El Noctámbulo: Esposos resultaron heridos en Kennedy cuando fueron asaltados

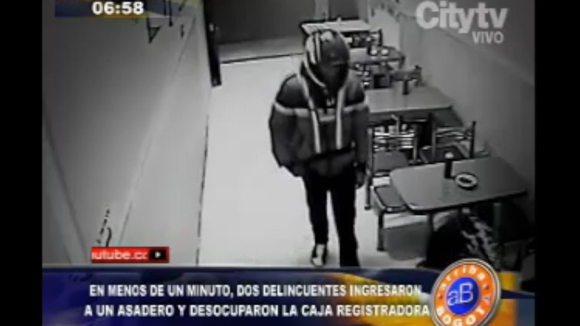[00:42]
Las cámaras de vigilancia registraron el momento en que los dos hombres intimidan a la única trabajadora que se encontraba en el lugar.
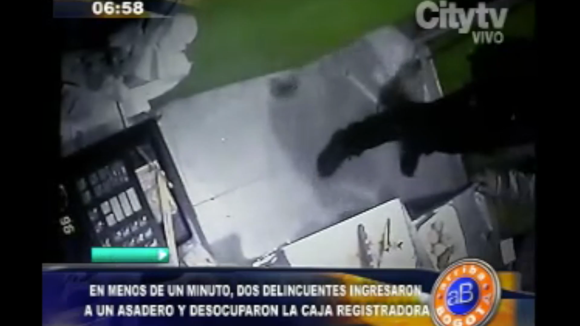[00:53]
Yo estaba agachada, llegaron, cogieron, pues me cogieron con el fierro, pues yo me asustó mucho, me entro para la cocina y pues ellos siguen ahí, cogen la caja, roban todo lo que hay en la caja.